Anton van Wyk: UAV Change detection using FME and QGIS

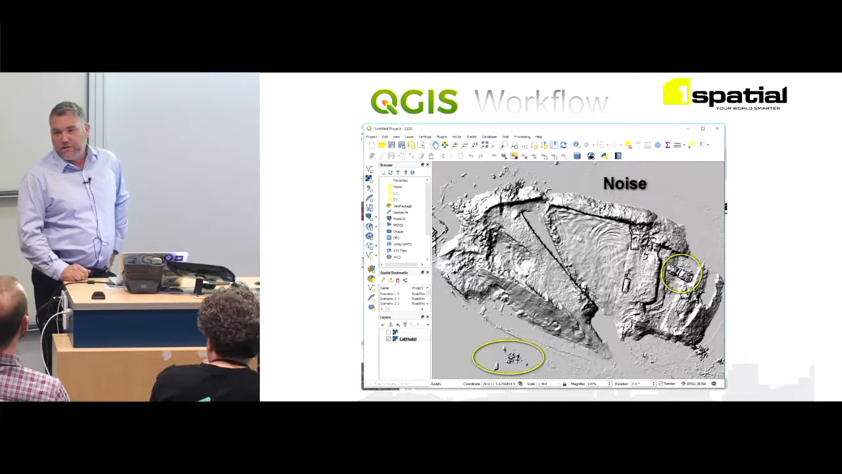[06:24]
visualize what it's what it looks like and identify the noise in it so what we do is we taught them how to digitize in QGIS now again I said